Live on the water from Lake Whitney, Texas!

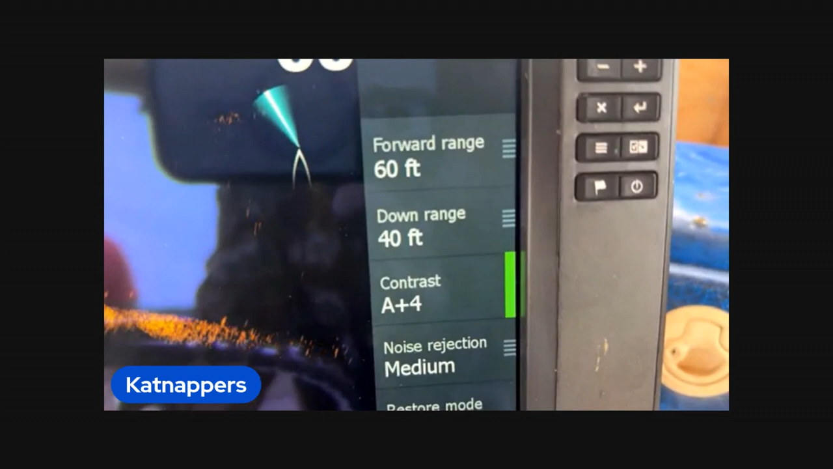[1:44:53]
So you can change the forward range and the down range.
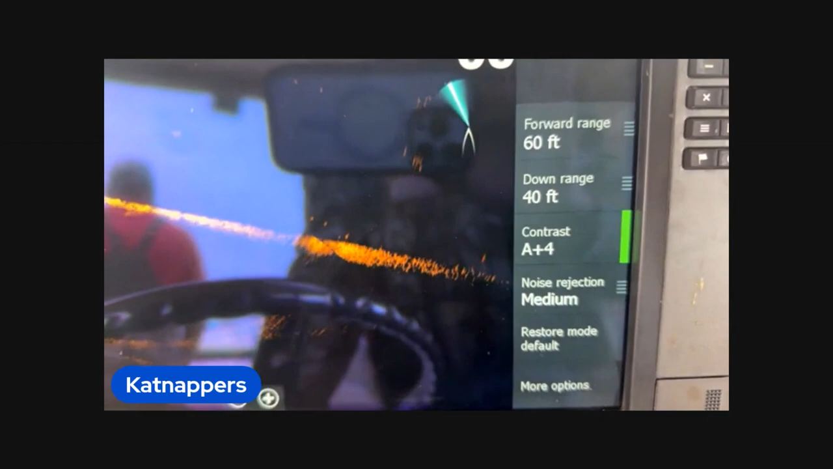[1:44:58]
That's impressive. Yeah, I can go to perspective in shallow mode, or I can look straight down,
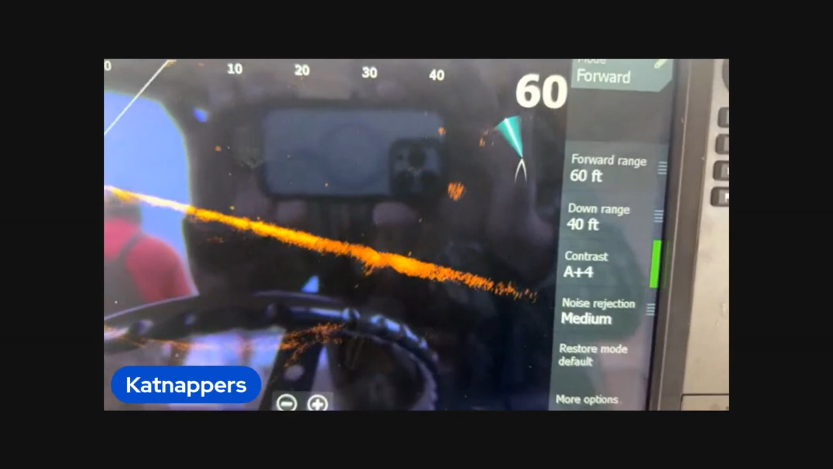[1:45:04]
and right, this here is just looking forward.
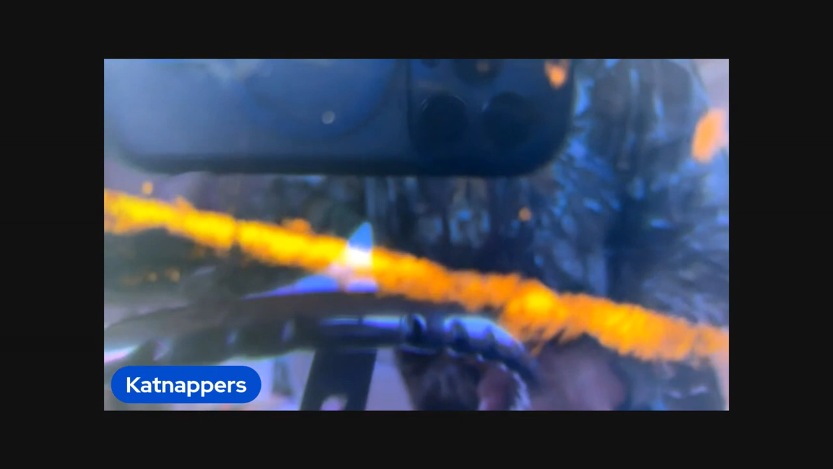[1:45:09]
And there's like all this right here, that's some big, probably some big baits or on bottom right there. Wow.
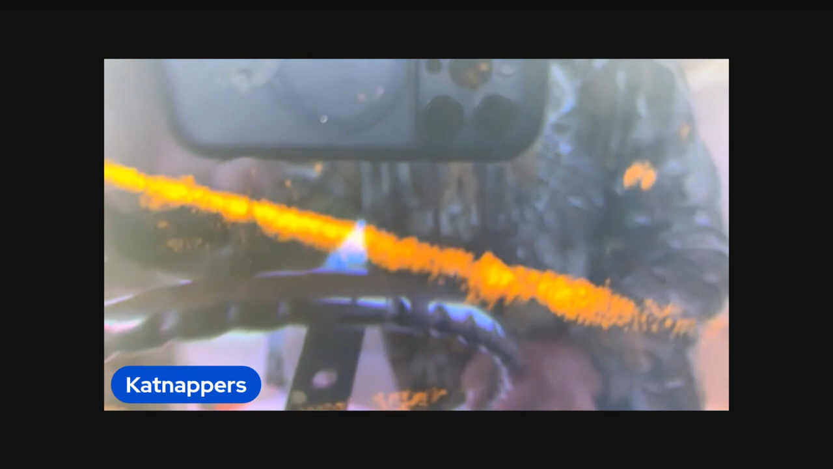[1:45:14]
So do you definitely probably use it to catch bait?